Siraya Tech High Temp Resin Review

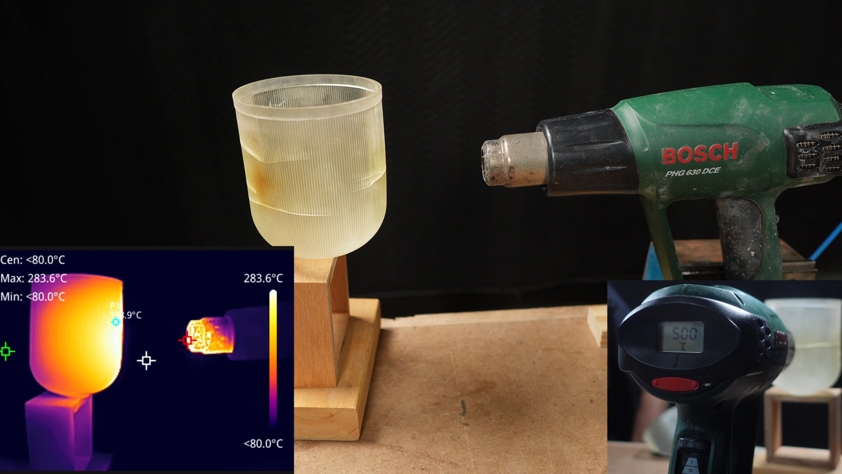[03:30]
On screen: max 283.6°C, scale top 283.6°C
Here you can see that heat spots are starting to appear on the resin. The temperature at the heat gun is up around 300 degrees to get approximately 100 at the print surface.
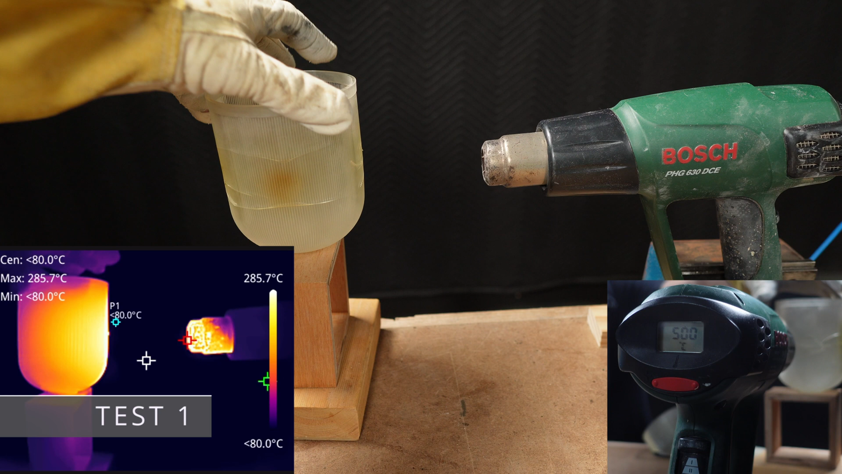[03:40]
On screen: max 285.7°C, scale top 285.7°C
Now, I should say that this is not testing the heat uniformly around the print. And it may perform better when heat is applied evenly, like when it's used for injection molding or vacuum forming. So that's a limitation of the testing that I'm using here.
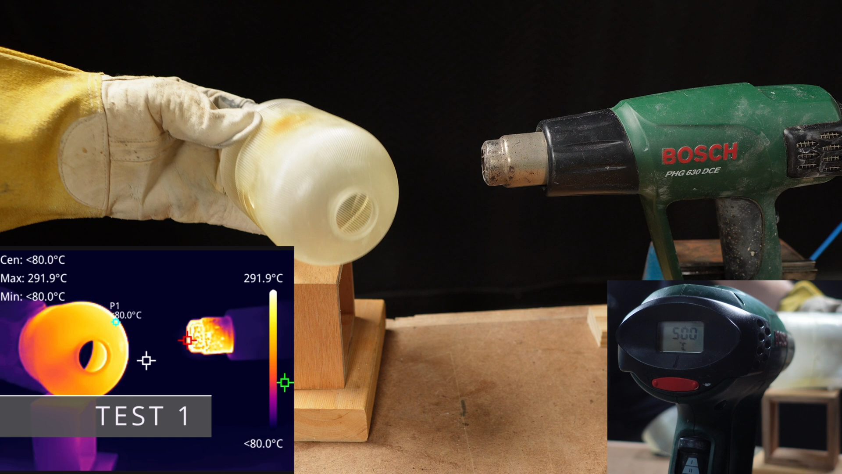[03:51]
On screen: max 291.9°C, scale top 291.9°C
The prints in these tests are also quite thin at two millimeters wall thickness.
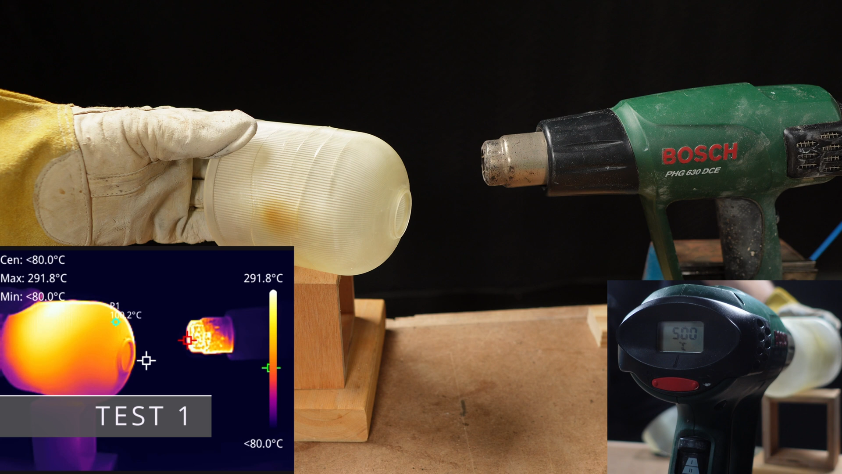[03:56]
On screen: max 291.8°C
It does become more flexible, as you'd expect. But it does also start to crack, which I didn't expect. I thought it would just get very soft and maybe even catch fire.
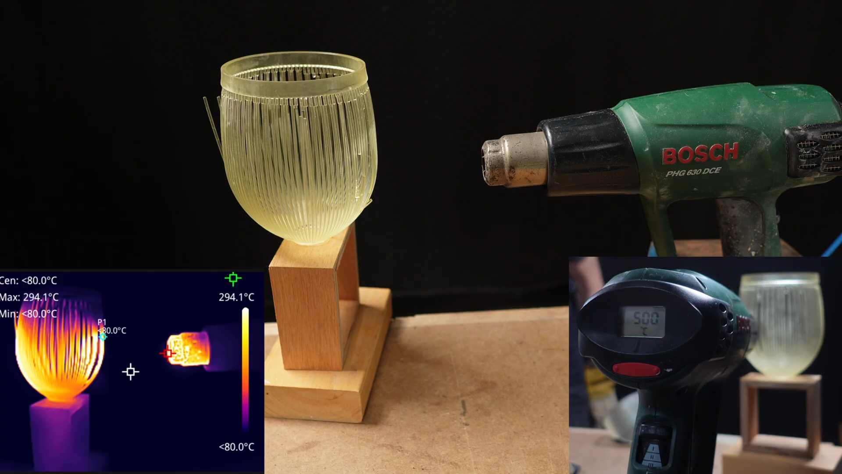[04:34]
On screen: max 294.1°C, scale top 294.1°C
You can see that the bits start to break off fairly easily once the temperature at the print gets above around about 100 degrees.
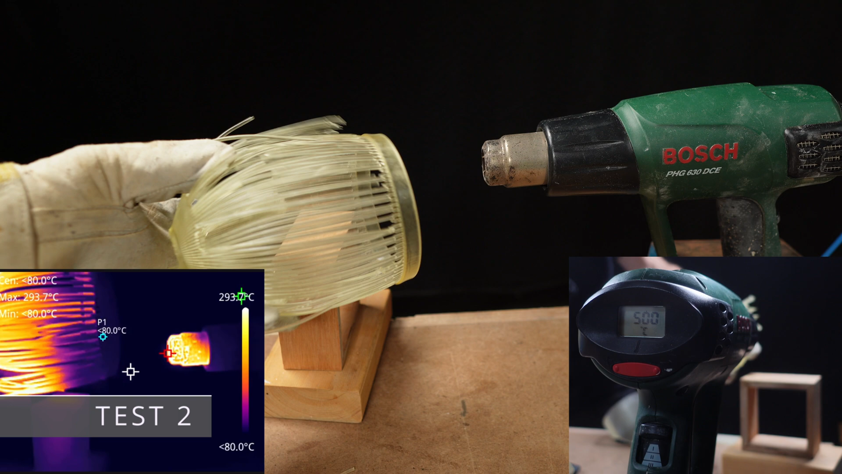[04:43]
On screen: max 293.7°C
And it doesn't take too long for this print to really start breaking apart with some handling. But it's not melting and it's not on fire.
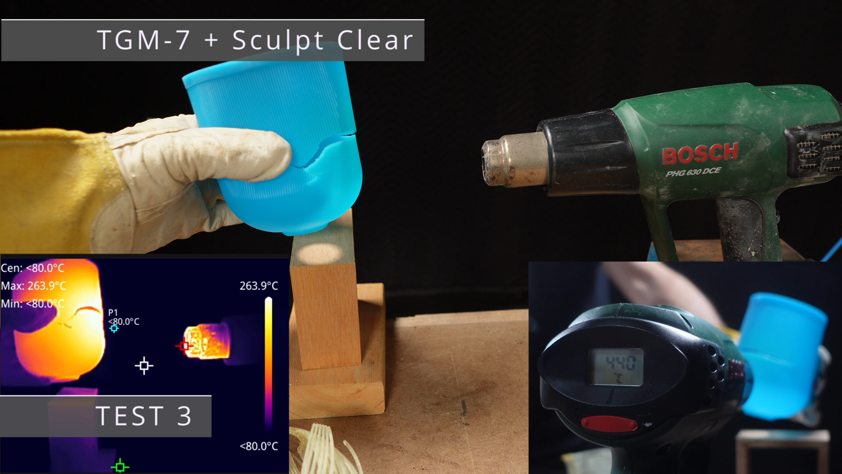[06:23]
On screen: max 263.9°C, scale top 263.9°C
Now, of course, I was expecting it to become soft and flexible, but I wasn't expecting it to crack. So, this is more likely a limitation of my testing procedure against what the resin was designed for. Or, maybe my aesthetic measure for mixing the resins. Well, it's just not appropriate. But you're probably wondering, what about the one without any Sculpt Clear mixed in? Well, I'm glad you asked.
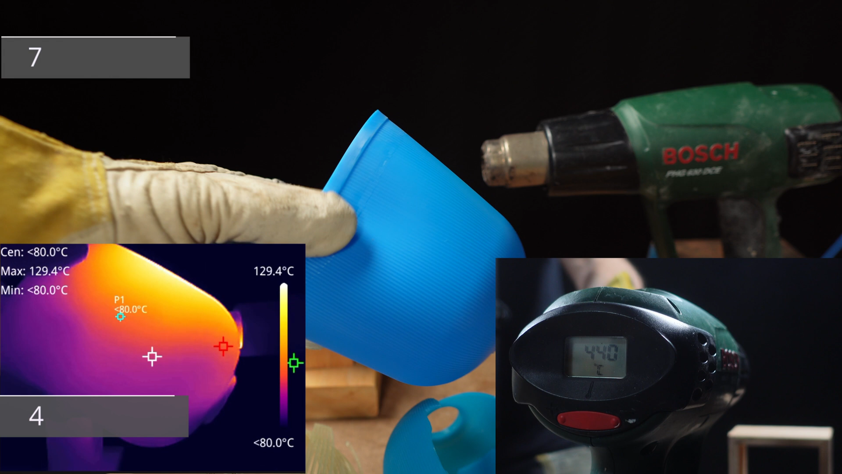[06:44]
This also really surprised me. At first, I thought that the TGM-7 was as good, if not better, than the one that was mixed with Sculpt Clear. The print gets very flexible and appears to handle that reasonably well. But then it finally gives in to cracking. So, with this very basic test, I actually can't say whether the TGM-7 was better off with the Sculpt Clear or not. The temperature on the print was around about 180 degrees Celsius, and the TGM-7 has a heat deflection temperature of 58.3 degrees.
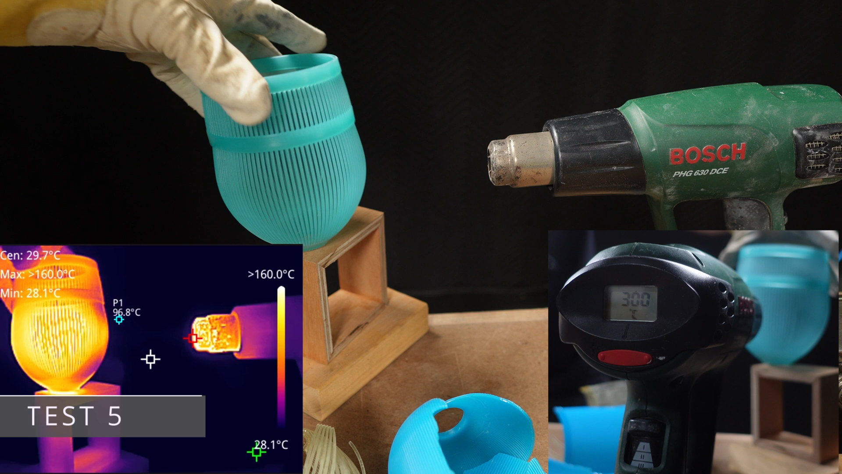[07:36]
On screen: min 28.1°C
The print got up to about 80 or 90 degrees, depending on how I was holding it during the test. And, well, actually I thought this would have survived it better, but you can see that it starts to break apart quite easily. Now, it's important to remember here that adding TGM-7 to this mix might actually be the wrong resin to mix with Sculpt Clear. They might be incompatible, and I'd need to do some further research about that.
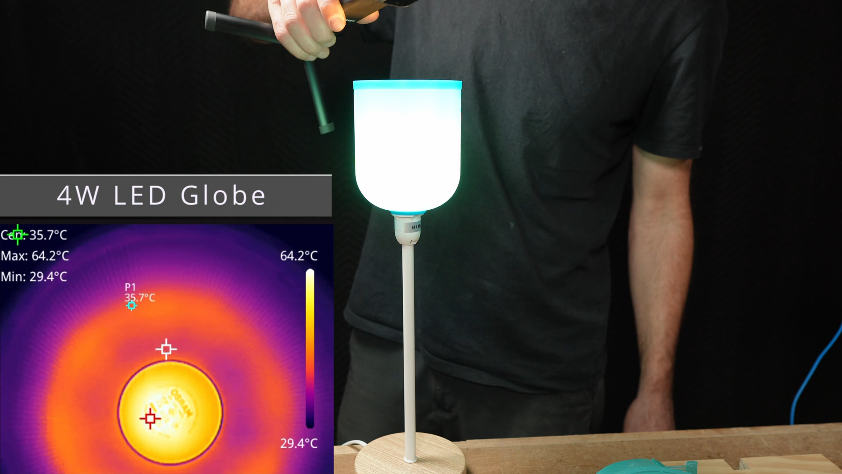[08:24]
On screen: max 64.2°C, min 29.4°C, scale top 64.2°C, scale bottom 29.4°C
Now, that's because it's only a small globe, and naturally it would be hotter if it was a higher wattage globe. So, for these low-power projects, the conclusion is that a high-temperature resin actually isn't that necessary. And that's entirely due to the design of the feature and the rating of the globe.